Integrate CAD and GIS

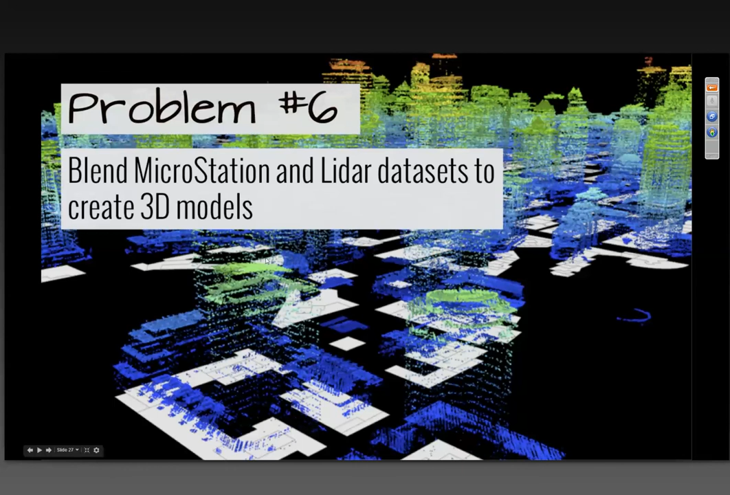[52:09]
use the LiDAR to give height to my buildings and then extrude them to that and write it out to whatever format I like and I've already got a workspace made up that did that so I'm going to click the run button because this will take about a minute or so to run so what's